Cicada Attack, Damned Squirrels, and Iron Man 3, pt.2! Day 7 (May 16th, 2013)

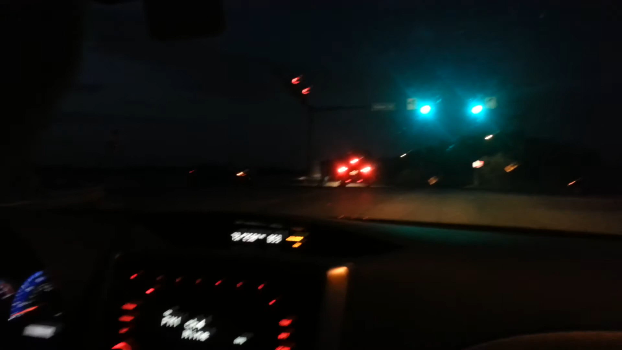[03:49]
We're okay. Because we're not in it. Everybody looks like they're okay. It just looks like.